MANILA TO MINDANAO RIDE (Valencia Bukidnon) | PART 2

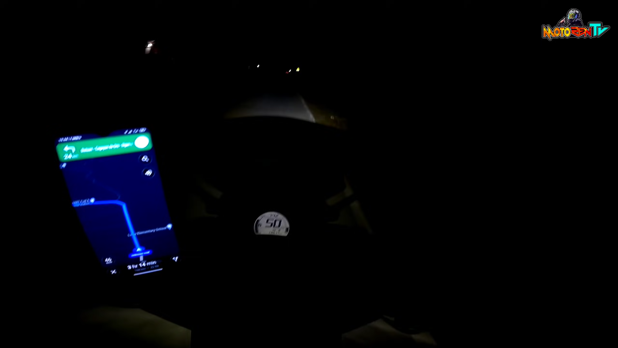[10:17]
Mahirap masiraan. Meron ako nakita kanina. Nasiraan.
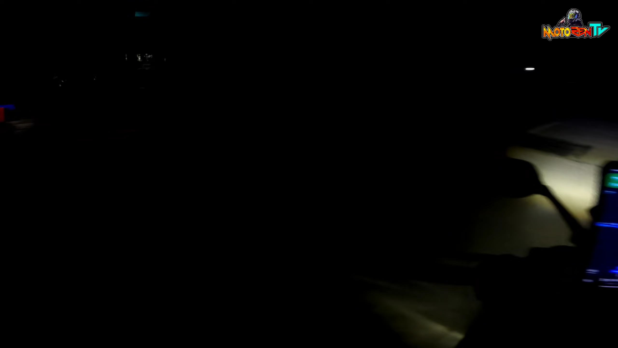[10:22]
Eh, may buti may gasolinaan dito. Dito na sa Bungal. Pero may nasiraan kanina.
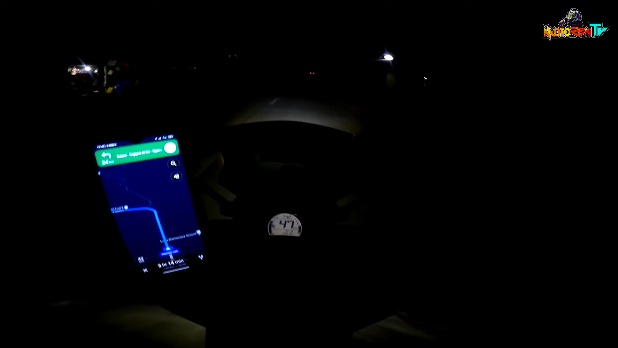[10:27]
Nasa sobrang dilim sila ng kalsada. Wala, no choice. Iiwan mo yung isa doon.
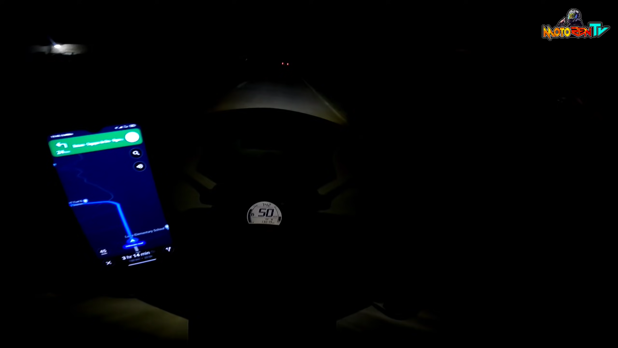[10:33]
Bibili ka ng pyesa. Huwag ganun kahirap dito sa kalsada.